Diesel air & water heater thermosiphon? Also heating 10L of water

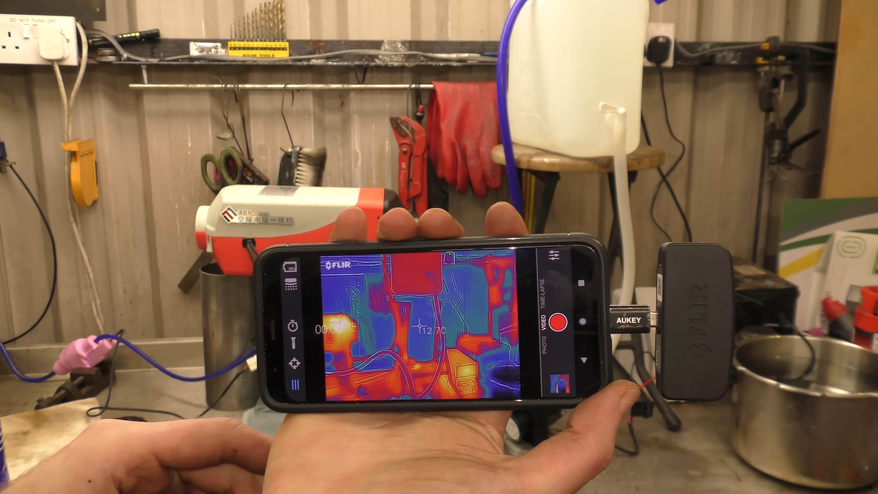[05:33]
and then we'll turn the coolant pump on and get it flowing where is the coolant pump right
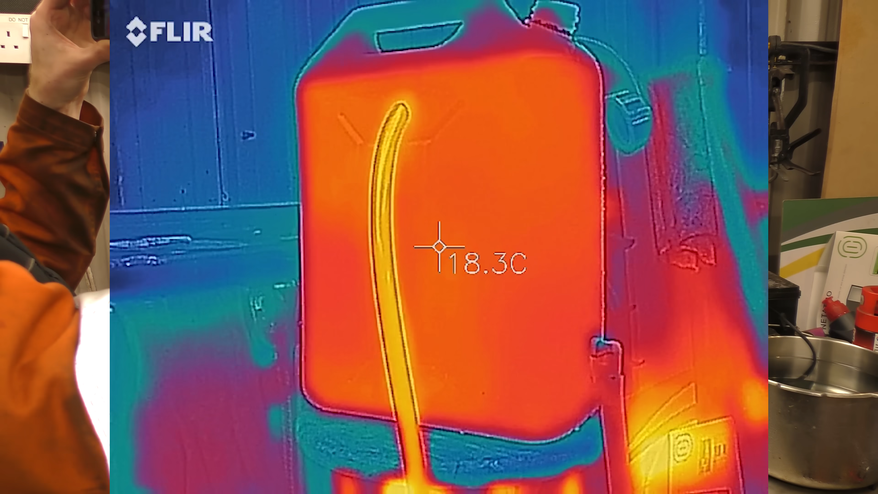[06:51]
On screen: spot 18.3°C
okay here's the jug the pump is on
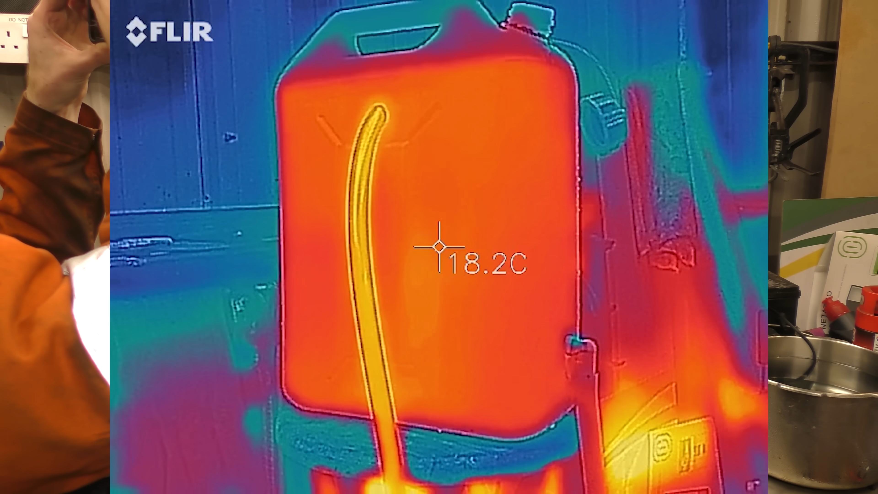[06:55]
On screen: spot 18.2°C
see 18 degrees i can hear it glugging
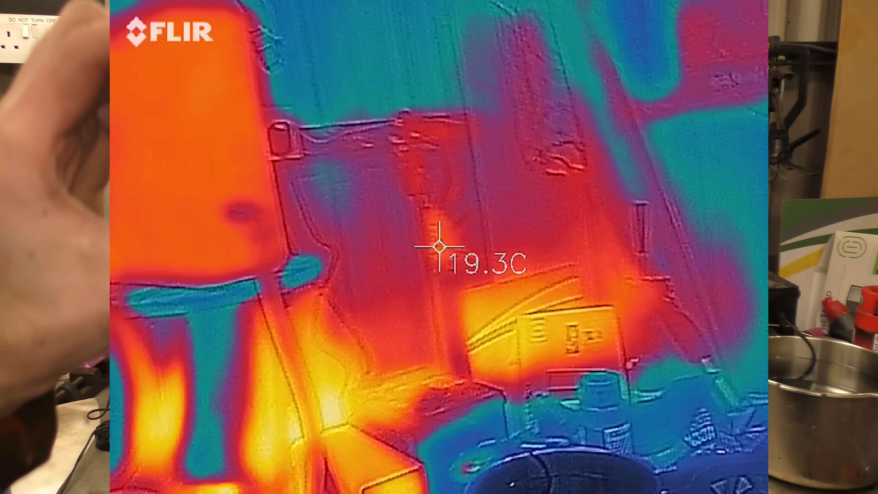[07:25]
okay while that's doing that while it's being a jug what we're going to do is come back in 10 minutes
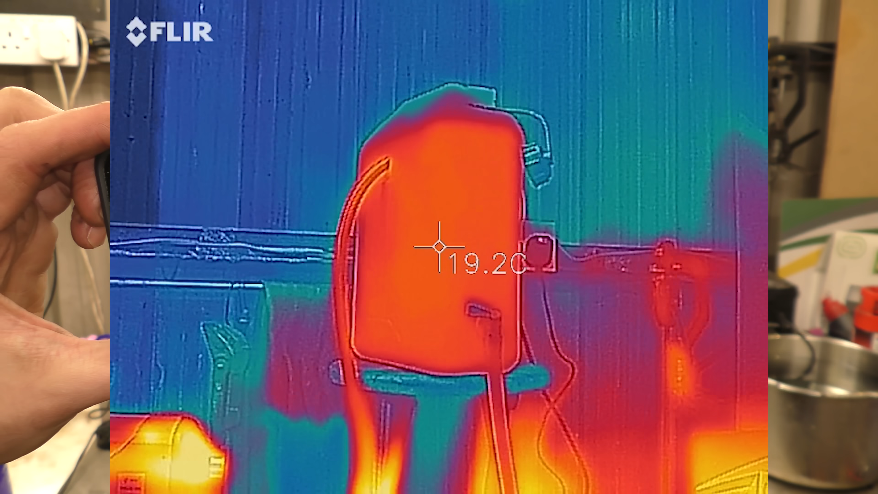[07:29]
On screen: spot 19.2°C
again and see what temperature has got up to
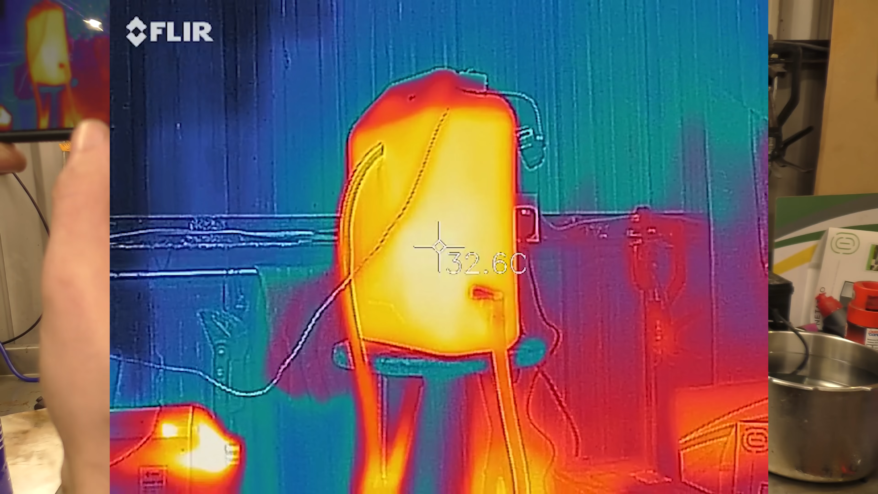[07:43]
On screen: spot 32.6°C
and according to the fleer the jug is at 33 degrees what did it start right yeah i'm gonna have to look back video i think it was 17 it started out so i've gone from
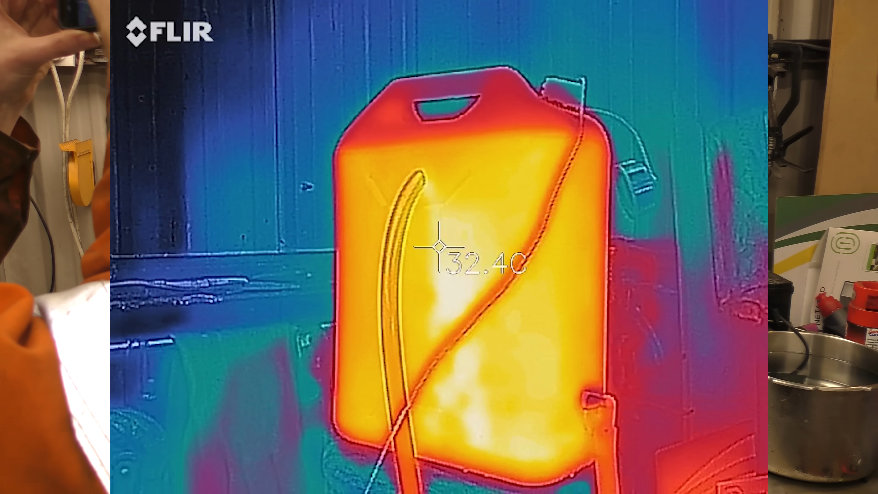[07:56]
On screen: spot 32.4°C
17 to 33 in 10 minutes
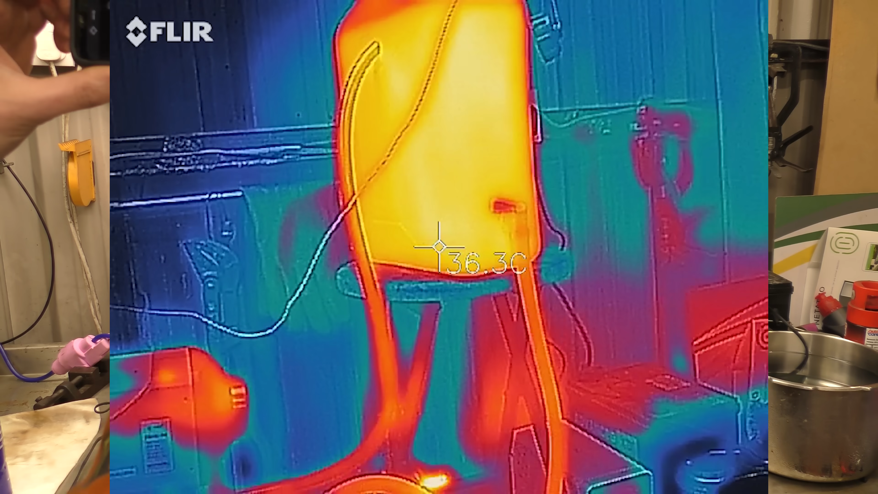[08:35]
On screen: spot 36.3°C
the fleer is now showing a hot watery temperature of 40 40 odd
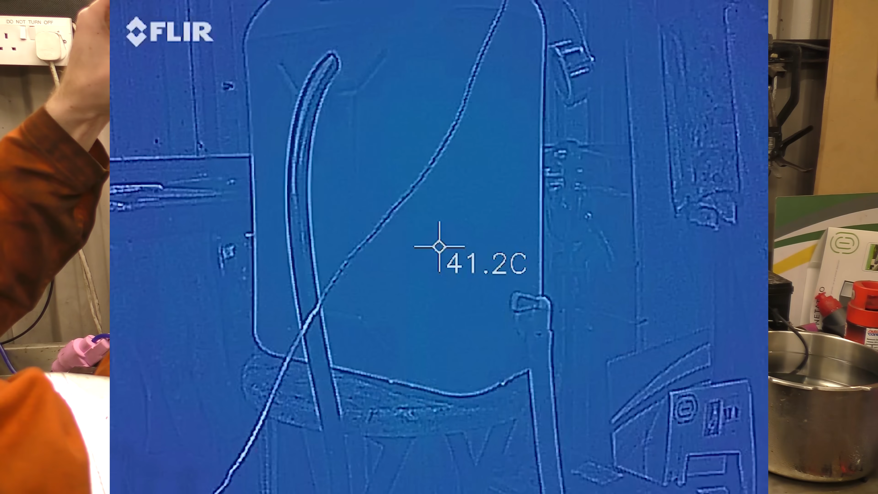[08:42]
On screen: spot 41.2°C
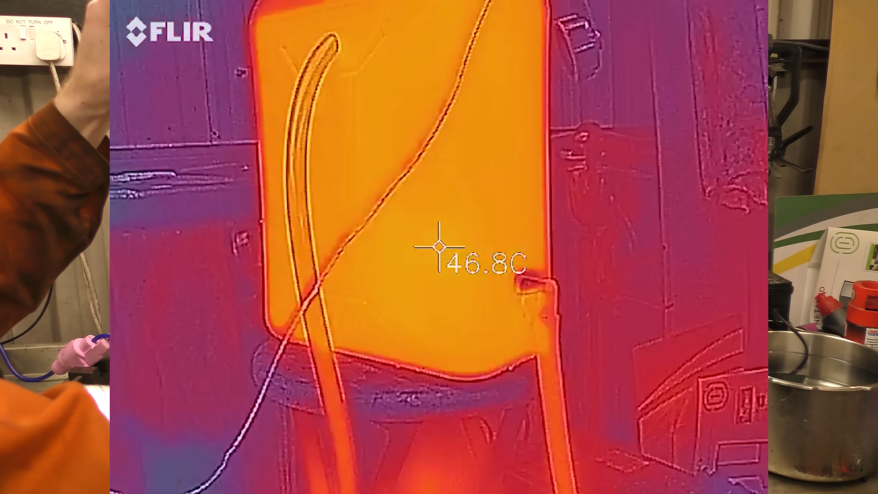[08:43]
On screen: spot 46.8°C
46 46 45 46 the thermometer thermocouple
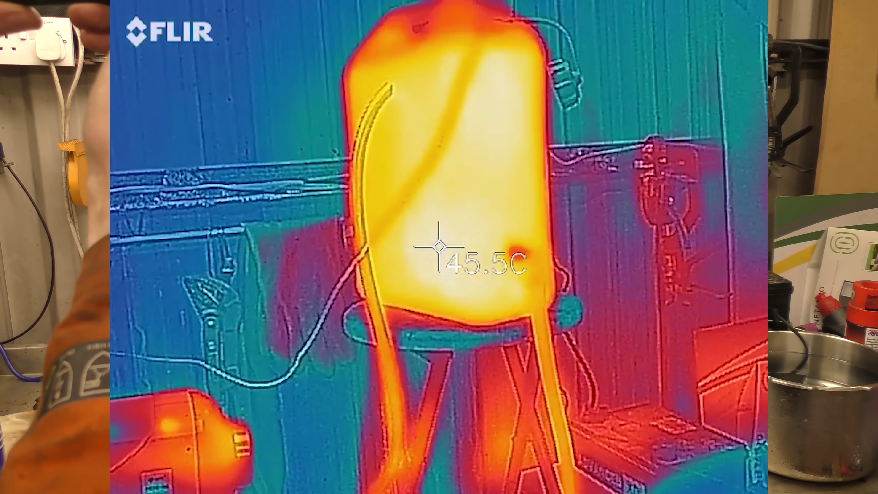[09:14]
On screen: spot 45.5°C
26 minutes 17 degrees to 49 it's not exactly stellar is it it's not really um